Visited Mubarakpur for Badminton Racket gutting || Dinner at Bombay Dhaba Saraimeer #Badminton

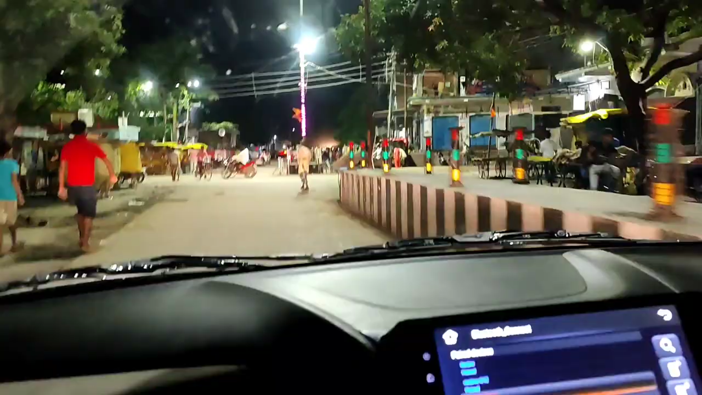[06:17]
सामने मामा लोग हैं जो दुकानें बंद करवा रहे हैं आजमगढ़ में, 7 ही बजे तक का आर्डर था
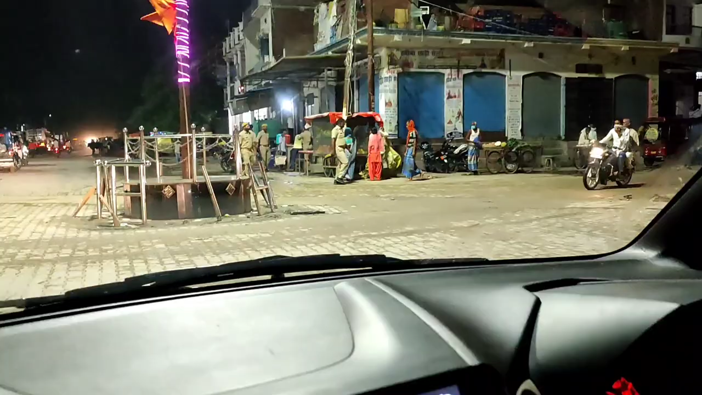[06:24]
इस वजह से दुकानें बंद करवाई जा रही हैं लाठी लेके। देखिए चाचा पे जुल्म उठा रहे हैं।